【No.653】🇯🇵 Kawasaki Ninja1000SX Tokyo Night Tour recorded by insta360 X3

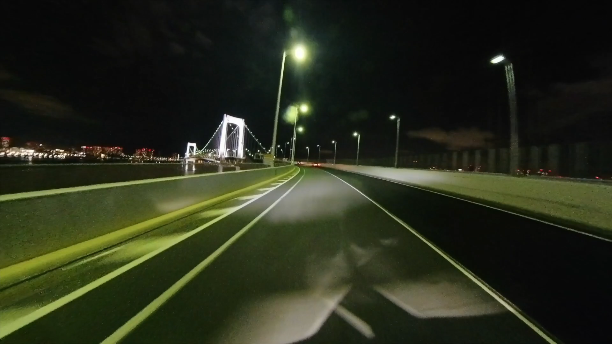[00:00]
はいじゃあレインボーブリッジ 当たりまーすこんな実況中継あんま面白くないですか 実況中継
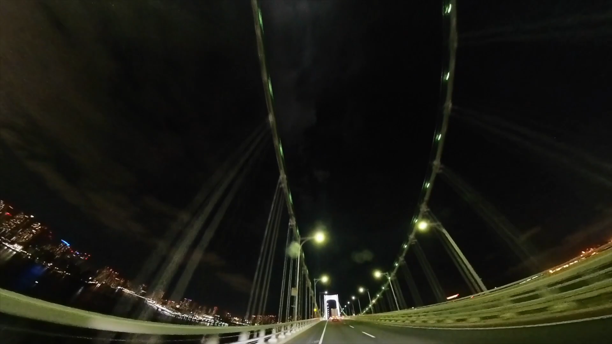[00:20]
左側すごい高層ビル群ですね 丸みの方右側はちょっと見えぬくいかもしれない ですけどフジテレビとかお台場ですね
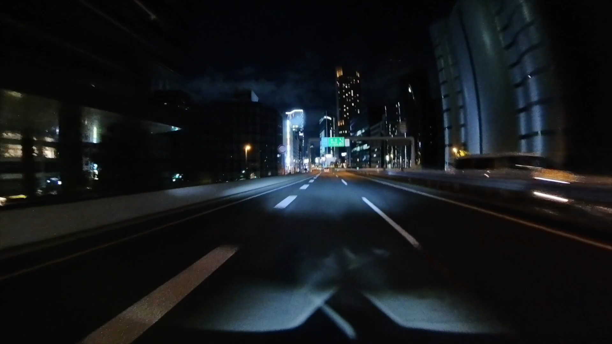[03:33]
渋谷に着いてしまいましたちょっと大橋ジャンクション通り越しちゃいましたねいやいやいやいやレインボーブリッジは レインボーブリッジだって行けばいいんだろう慣れない音響機器のことなんか喋ったら もう全然ダメですね道間違えてます
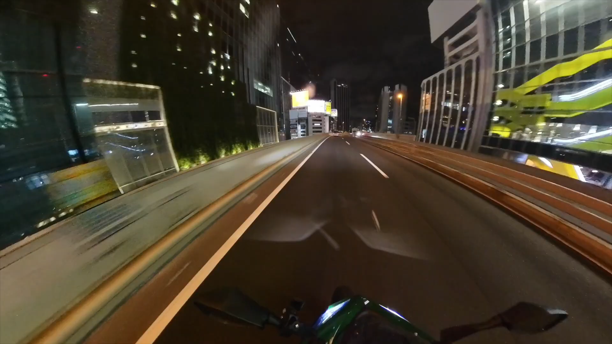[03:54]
これ行っちゃうと3号線そのまんま 派手ですよ都心環状線行くんでじゃああれだな 柴浦の方から逆にレインボーブリッジ渡ってワンガン線から帰るっていう そういう感じですかちょっと遠回りになっちゃうんですけど目の前にはね 六本木ヒルズですねちょっともう 夜も更けてきちゃったんで
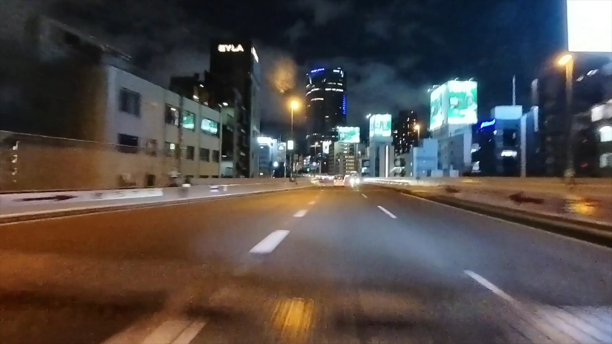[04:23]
あんま電気もついてないですけどさあ じゃあワンガン線方面に行きましょうさあ 大東京 もうすぐ芝公園だから東京タワーが見えるはずですよ夜の東京タワーはどうでしょうね
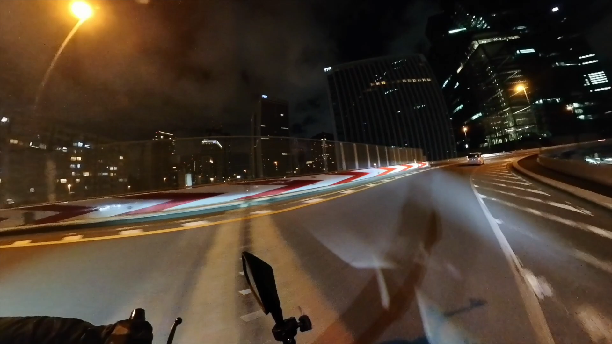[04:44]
これをインスタ360で撮ったら こんな感じでしょうかさあ さあこれでワンガン線の方に行けば風にレインボーブリッジ渡れると思うんですけどねレインボーブリッジ渡ってお台場行ってほら 東京タワー見えましたかあ 壁だあんまエリアの夜景をどうですか 見えてますかこれが大東京
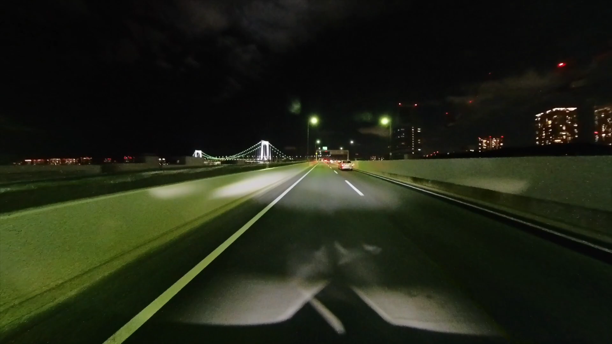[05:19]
ただいまの風速 3メートル余裕ですねこの淡路のアカシ海峡大橋に比べたら全然余裕ですよ 3メートル気風ですはい じゃあ レインボーブリッジ渡ります
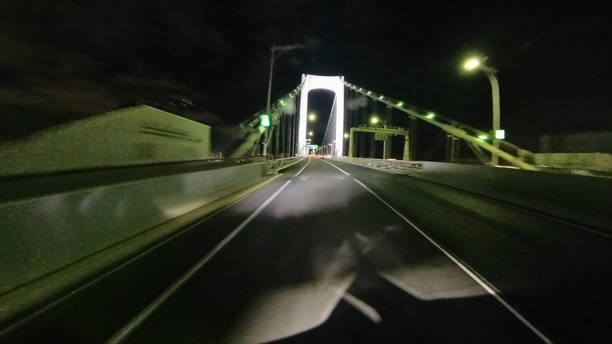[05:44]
こんな実況集計 あんま面白くないですか実況集計左側すごい放送ビル群ですね
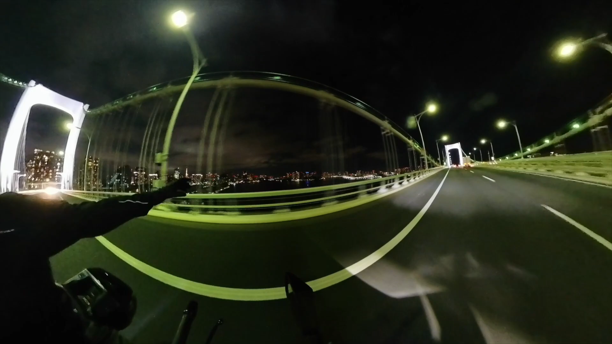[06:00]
海の方右側はちょっと見えぬくいかもしれないですけどフジテレビとかお台場ですね
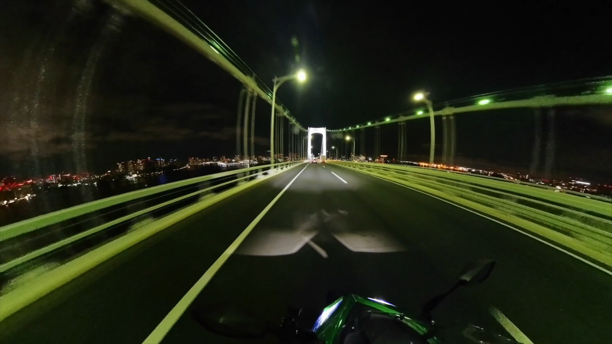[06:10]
その奥があれ港かな東京港かな
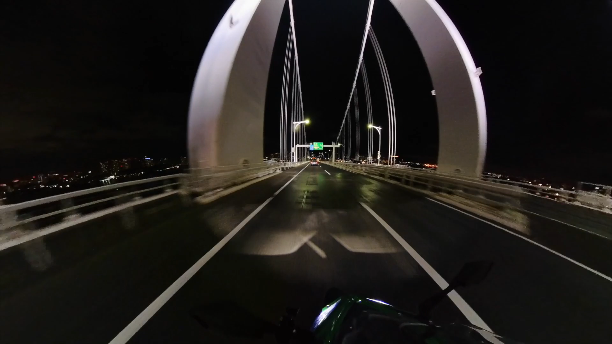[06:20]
そんな感じおー ハーレーハーレー軍団きました軍団って言っても2台だけか
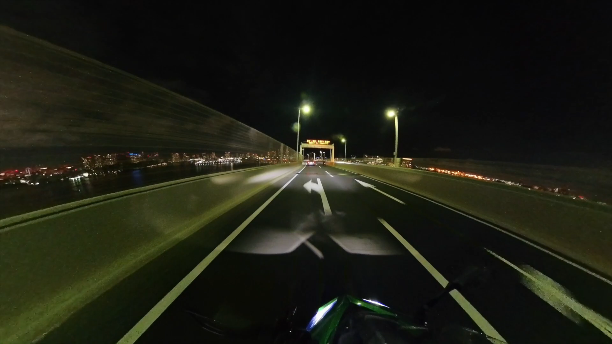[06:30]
お もう1台3台目きましたなんて言ってる間にレインボーブリッジ渡っちゃいましたよこんなとこですかねあとはもう湾岸線通ってピアート帰るだけなんで
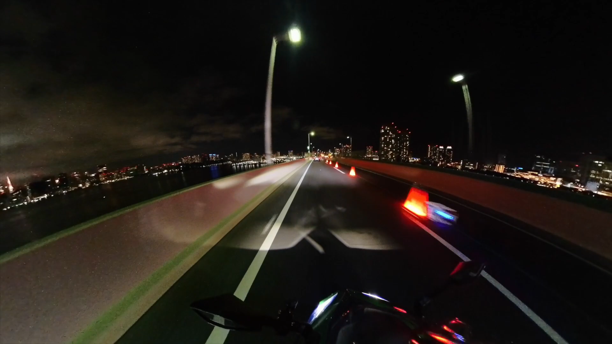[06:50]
でもこれちょっと止まるとこないんだよなずっとこっからさっき